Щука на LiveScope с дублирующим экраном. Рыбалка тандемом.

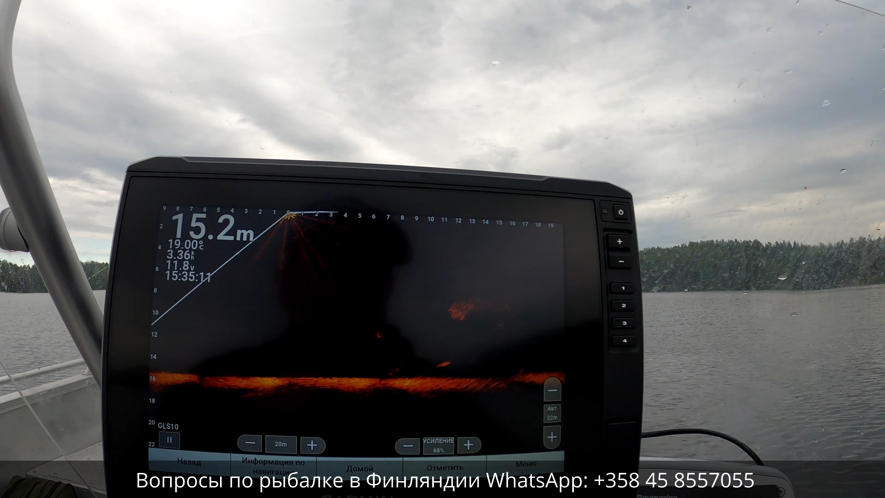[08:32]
On screen: depth 15.2 m
Уже, наверное, минут сорок около вот этой рыбы стоим.
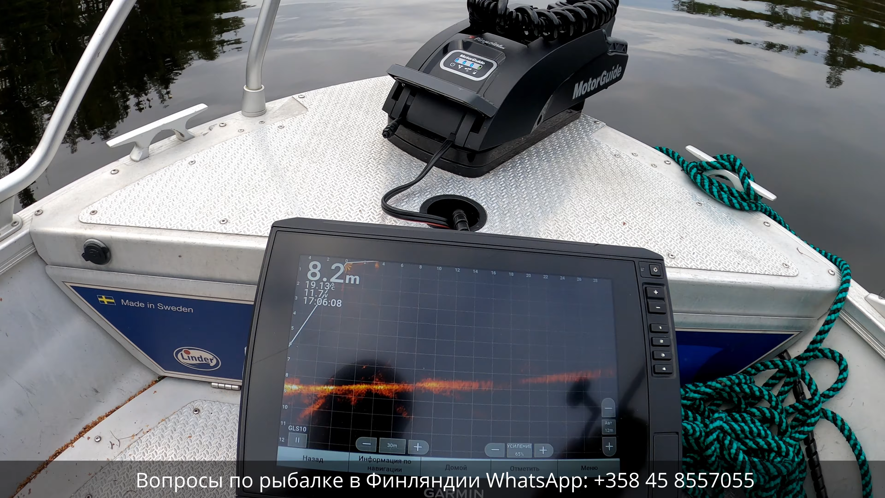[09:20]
On screen: depth 8.2 m
Смотрю тоже на экран лайфскопа. А Евгений на месте
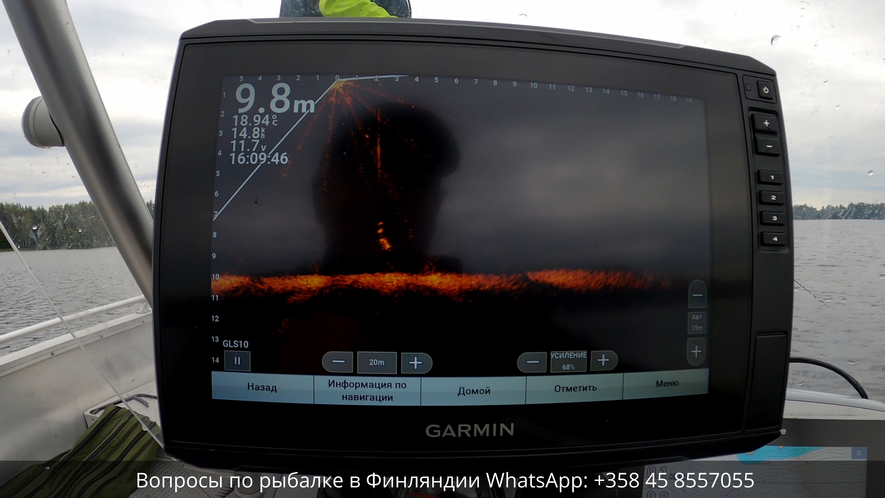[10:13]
On screen: depth 9.8 m
Давай-давай-давай-давай, щука-давай. Вкусная приманка. Все мимо прошла.
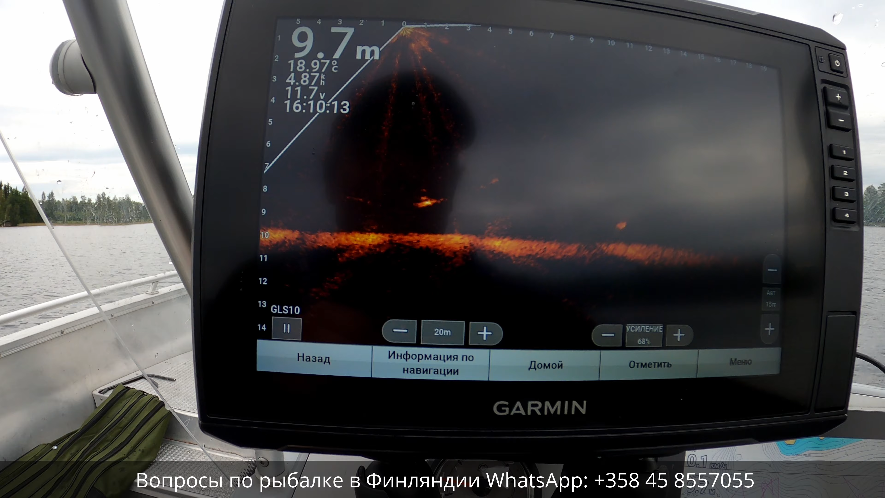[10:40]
On screen: depth 9.7 m
А он там еще рядом, видишь? Ой, все-таки отдаление ее со второй поклевки. Со второго заброска. Ох ты, хорошо.
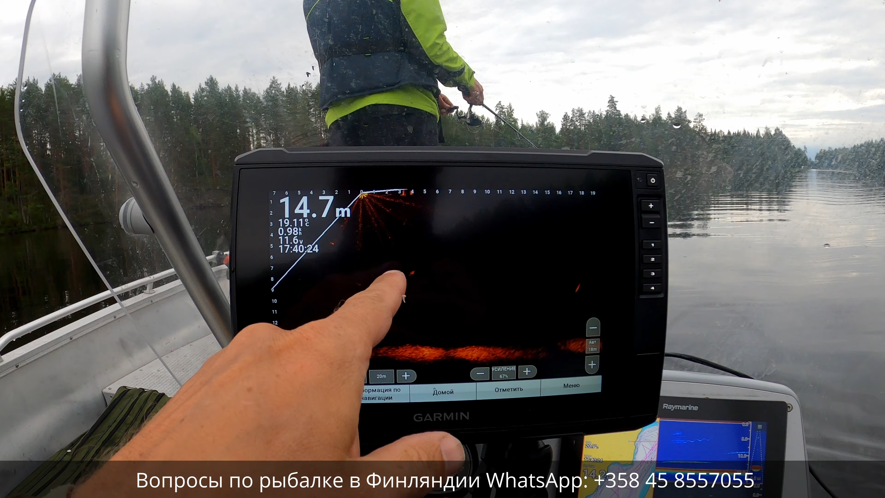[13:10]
On screen: depth 14.7 m
Вот эту вот рыбу Хотим Пошла Приманка
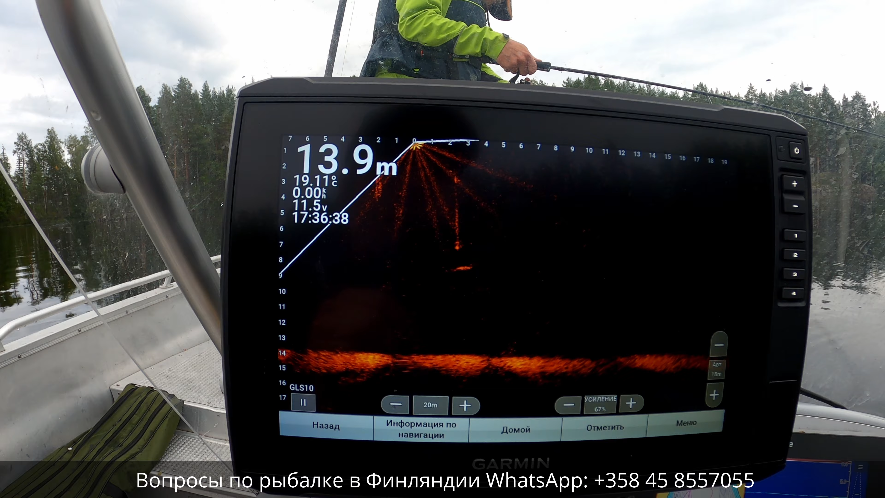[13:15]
On screen: depth 13.9 m
Не отпускай Сейчас Подожди Она нужна Нам